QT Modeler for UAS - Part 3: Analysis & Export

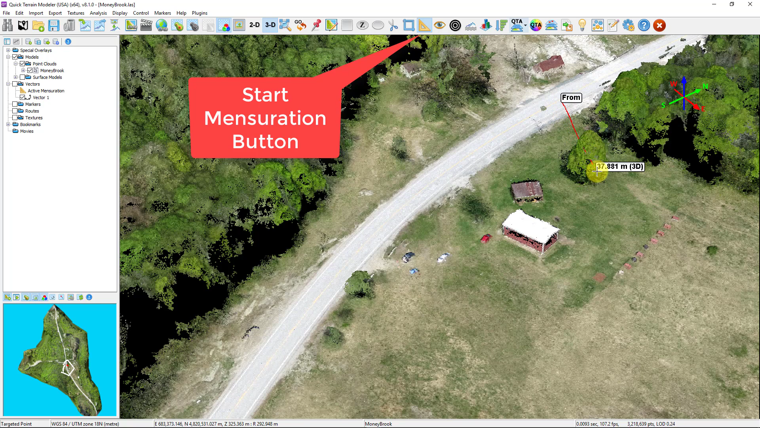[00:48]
Simply place a mensuration line, using the toolbar button, left-click to start the line and right click to end the line and select profile analysis tool.
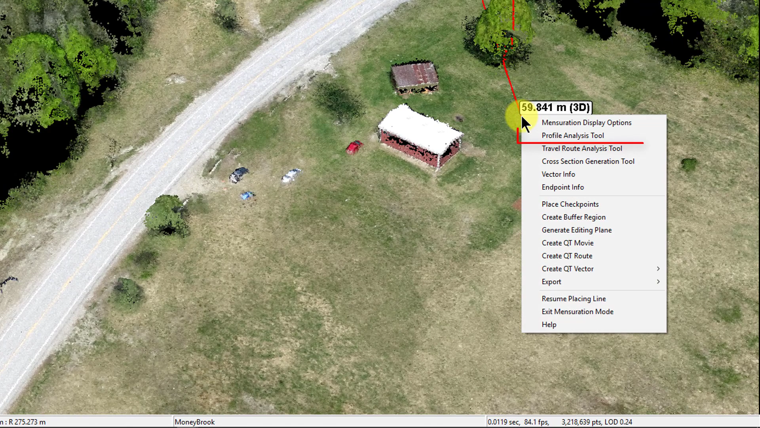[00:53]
Once the window pops up, enter the profile editing mode by selecting the button.
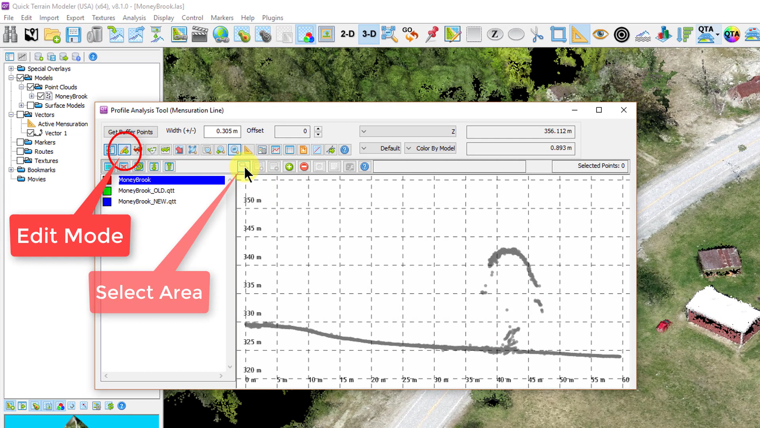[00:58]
Then use the select area tool, add the points within the selected area,
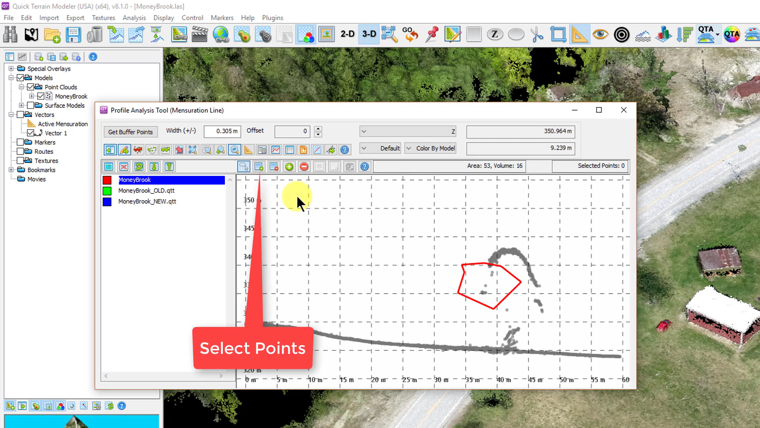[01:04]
then choose the operate on selected points button and subsequently choosing the desired action.
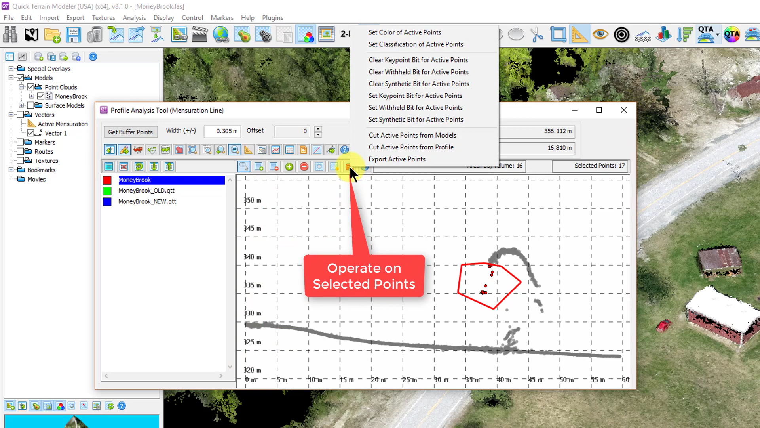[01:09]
The cross section tools work in the same way for analysis,
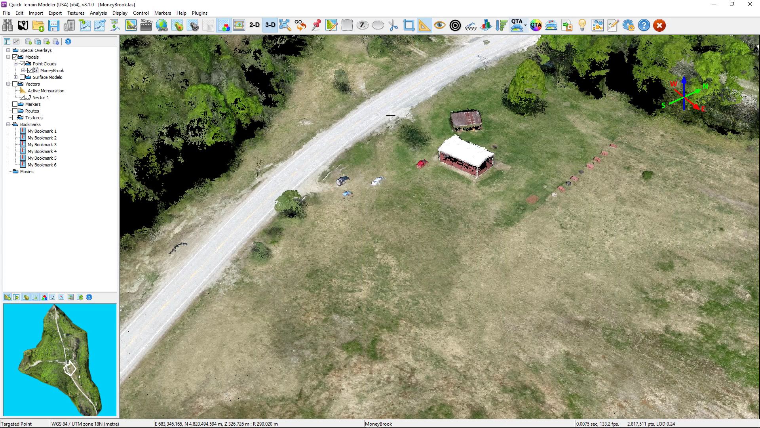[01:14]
although here you can generate cross sections relative to a mensuration line either in parallel or perpendicular,
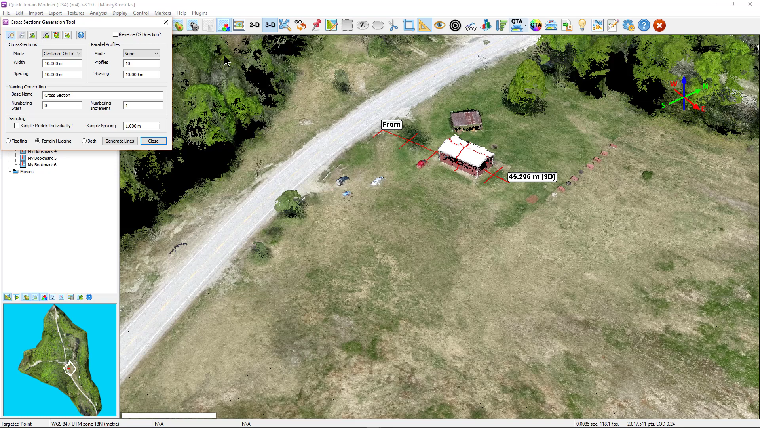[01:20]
then analyze them in the cross section analysis tool window.
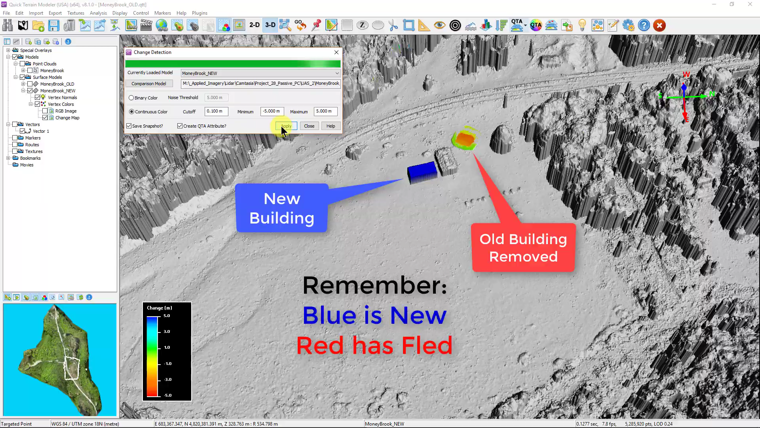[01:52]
The volume calculation tool enables the user to perform very accurate and fast
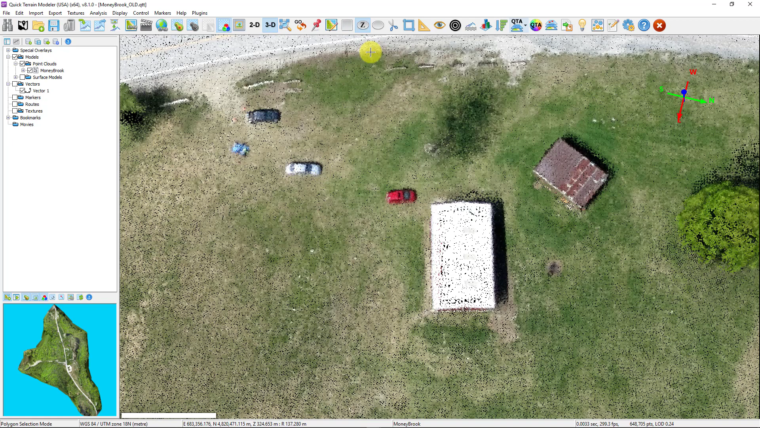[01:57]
calculations regarding the volume of objects or terrain in the model.
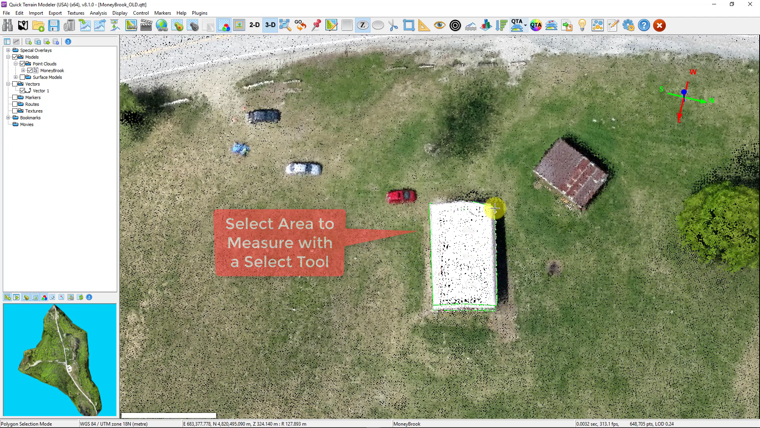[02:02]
It can also be used in conjunction with other models to calculate the difference in volume between the same area of two different models known as volumetric change analysis.
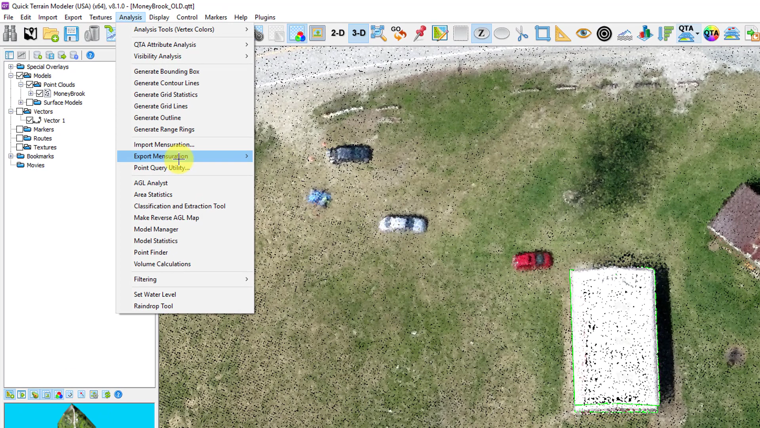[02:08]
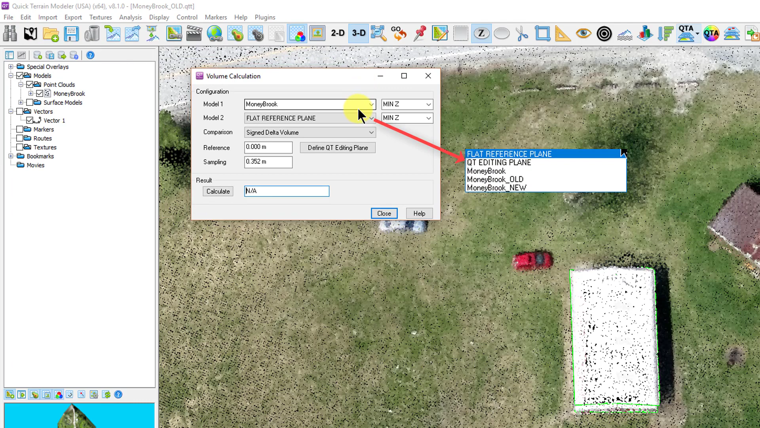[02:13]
On a single model, select an area to measure using one of the selection tools, open the volume calculations window, choose your model,
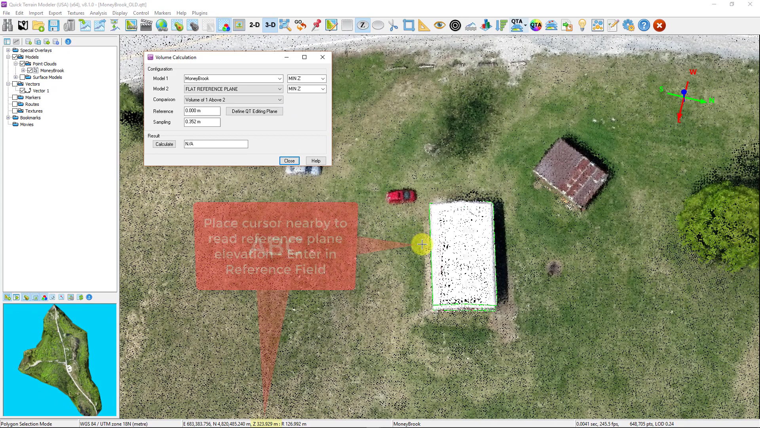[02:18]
leaving the second model set to the flat reference plane, set the elevation of the plane, and select calculate button.
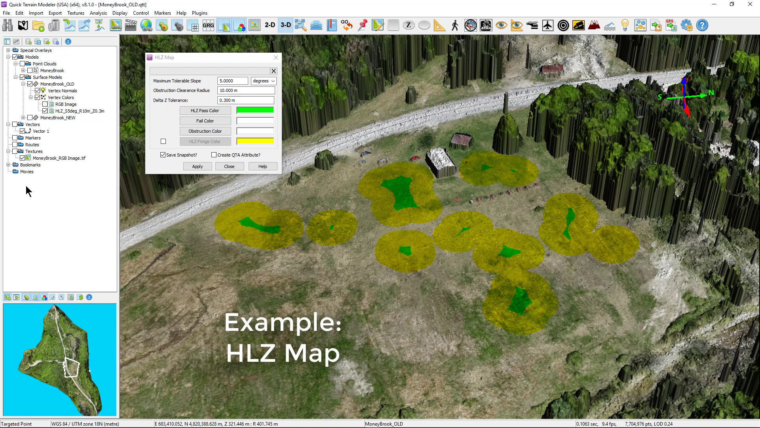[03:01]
many of the built-in quick terrain modeler tools that use slope as part of the process require a surface model. This is true for line of sight, slope analysis, helicopter landing zone tool, contours, and shadow maps.
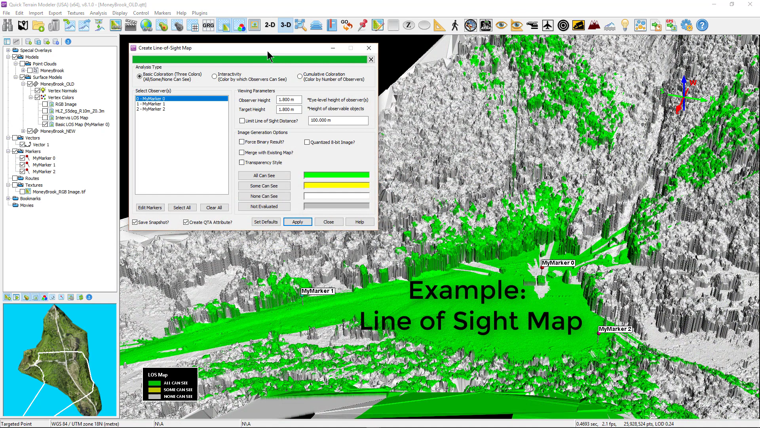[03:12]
Fortunately, quick terrain modeler can quickly create surface models as previously discussed using the convert model type or as a product of the classification and extraction tools.